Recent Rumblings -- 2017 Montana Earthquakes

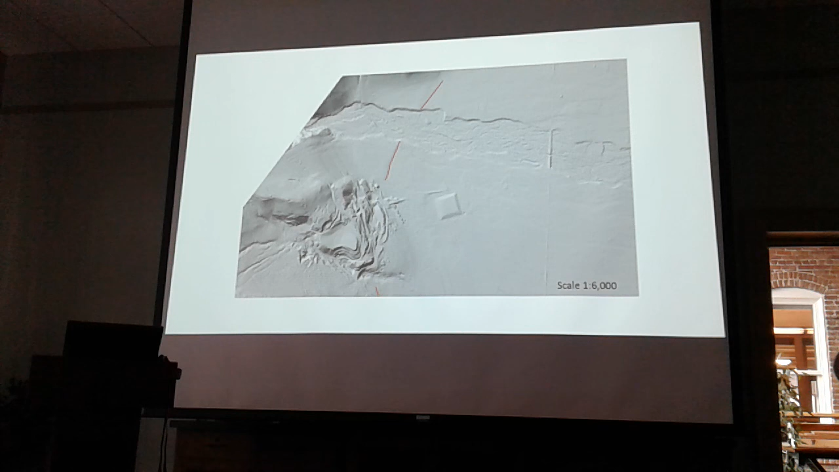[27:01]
And this is the record of a prehistoric earthquake that was big enough to rupture up to and offset the surface of the ground. Um, we think we understand that earthquakes smaller than about magnitude six and a half in this part of the world are too small to cause these surface ruptures. So whenever you see a, a, a false scarf at the surface, you're looking at the record of a magnitude six and a half or seven earthquake that occurred in prehistory.
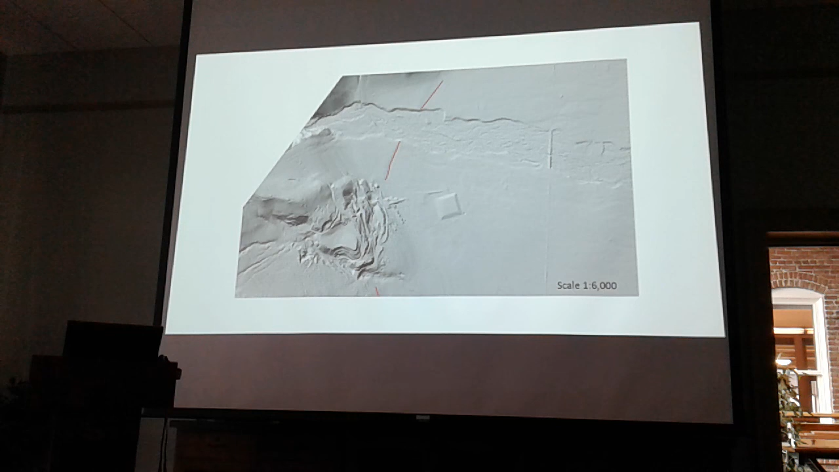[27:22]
Well, with the digital elevation model, you can, you can draw a topographic profile.
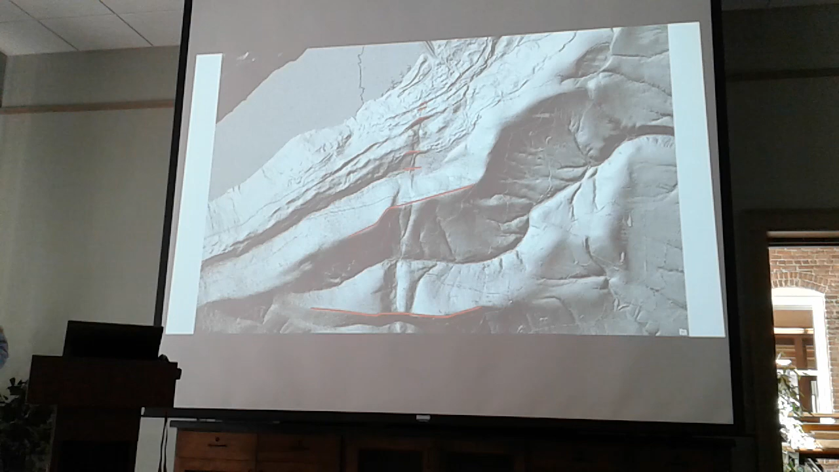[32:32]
Um, first I'll show, I'll just show these in successive orders from, from south to north. So here's the, the southernmost one. There's something like 40 feet, 22 feet on the next, uh, merino crest.